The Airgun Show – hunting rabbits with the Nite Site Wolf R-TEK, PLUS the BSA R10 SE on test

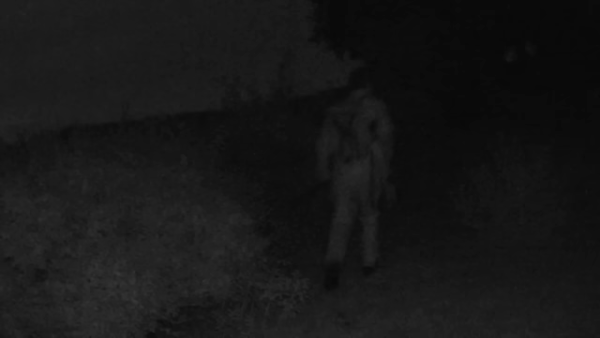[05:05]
I'm confident that one or two rabbits should have ventured out to feed now that the sun has gone down. So we should be in for a few shots. One thing that is worth pointing out about tonight's show
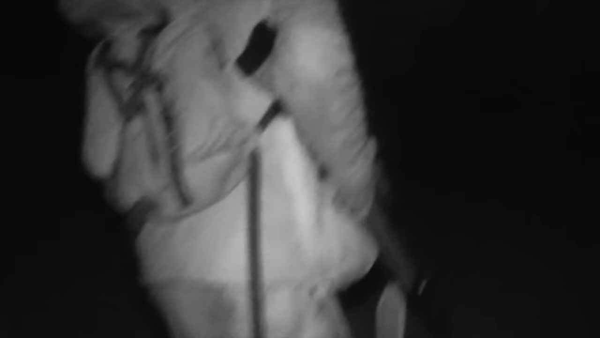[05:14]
is that you'll notice what looks like a lot of light coming from the night sight.
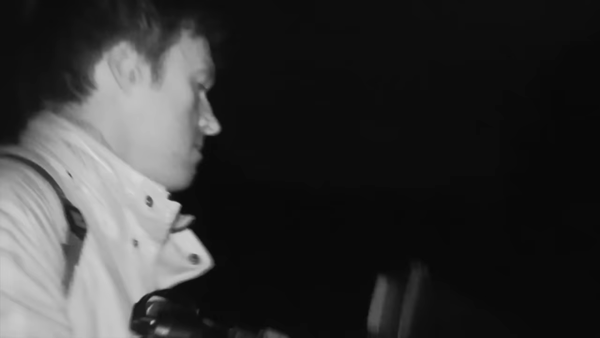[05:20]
That's because we're using a night vision camera that picks up the beam from the infrared illuminator. It's completely invisible to the naked eye.
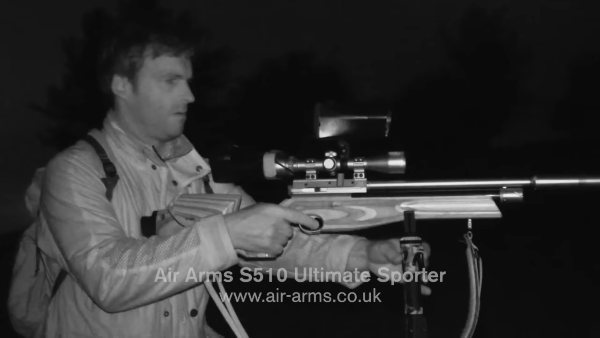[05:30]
This looks promising. There are several rabbits out feeding in this field.
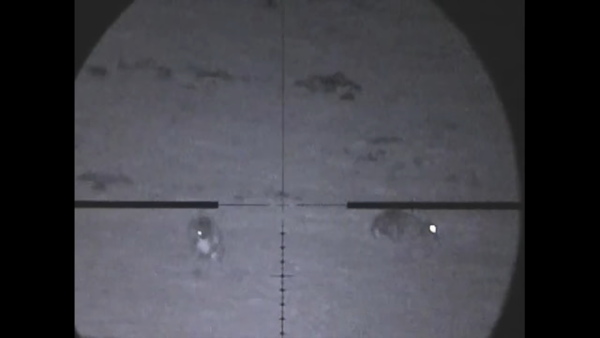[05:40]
They seem fairly oblivious so we should be in for some action.
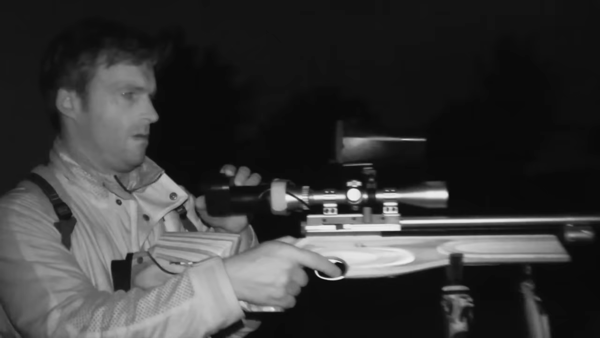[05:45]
OK. Looks like we have got a few rabbits out.
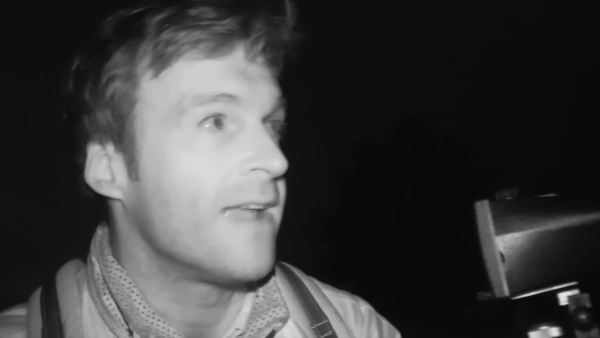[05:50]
I'm just going to need to stalk in a little bit closer to get within range for the shot.
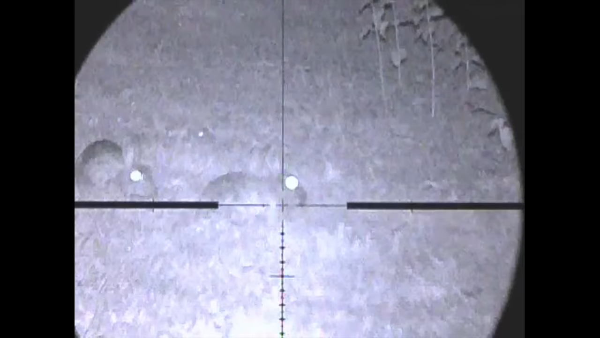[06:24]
Through the night sight, it's clear to see that a couple of rabbits have lingered, and the shot is on.
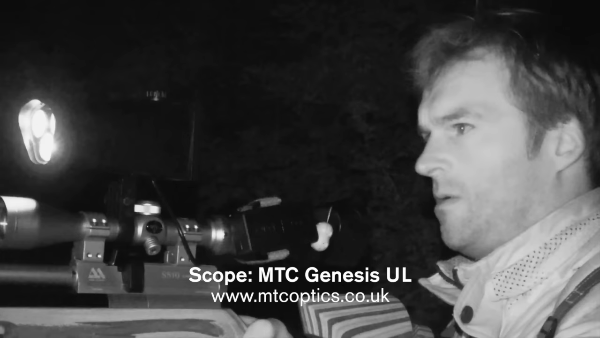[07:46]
Back on with the night sight, and it's apparent that we aren't the only ones out on the prowl for rabbits tonight.
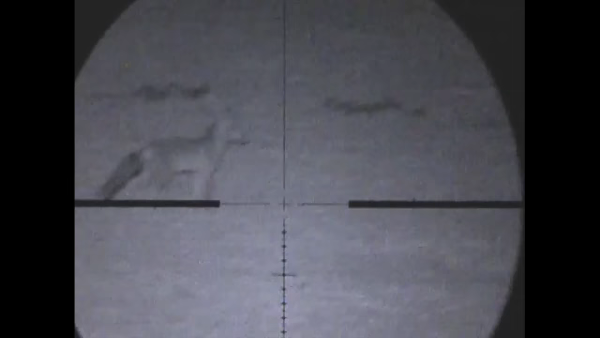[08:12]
is just how crisp the night sight image is, because that's quite a way away. And considering I'm using a fixed parallax scope that's parallaxed at about 35 metres, that's still a really good clear image. I could see the whole thing, not just the eye shine. If I was using something a bit more powerful, it would be bad news for that fox.
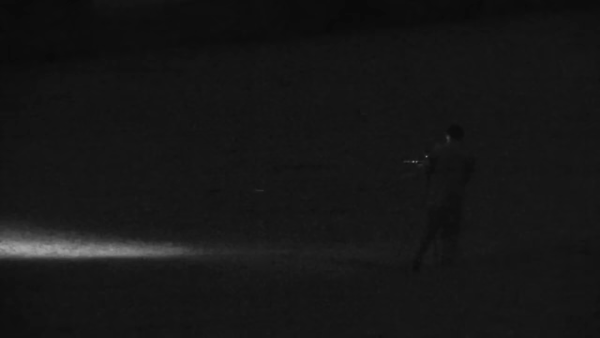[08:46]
The trick with this sort of shooting is to stay on the move, stopping and scanning every so often to see what's up ahead.
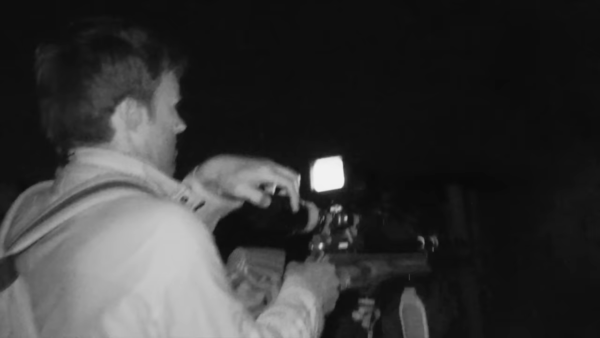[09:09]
My persistence is rewarded, and I eventually see something a little more encouraging on the screen of the night sight.
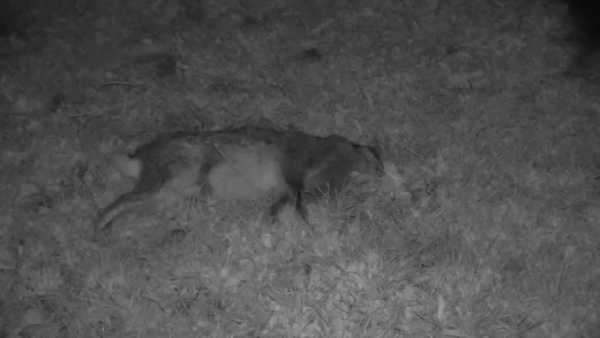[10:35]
We've had two rabbits so far, and although that's a fairly meagre bag,
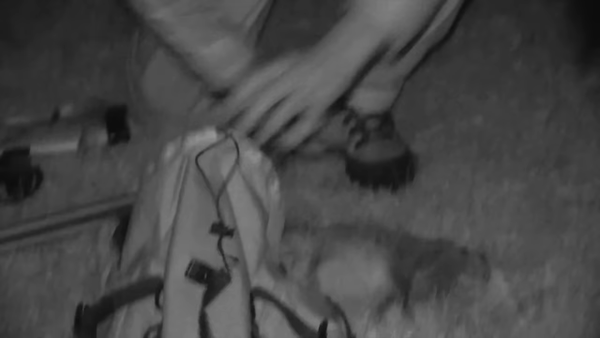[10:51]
As with the first rabbit, I'm draining this one's bladder before it goes into the bag.
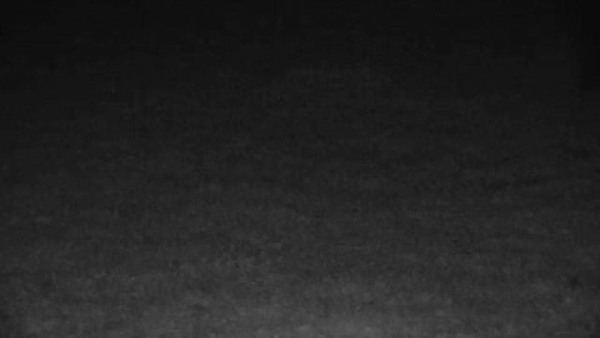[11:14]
It really is hard work this evening,
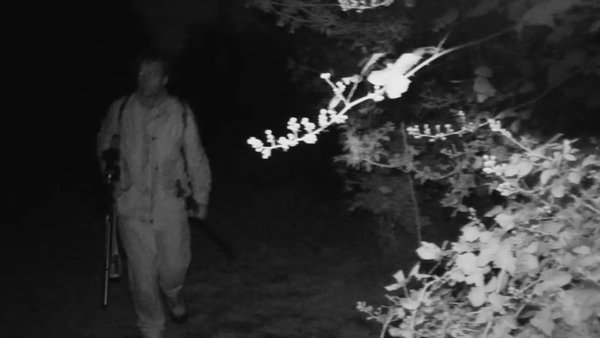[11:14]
but I'm not going to quit just yet, so I carry on across the fields in an effort to pick off one or two more unsuspecting bunnies with the night vision set up.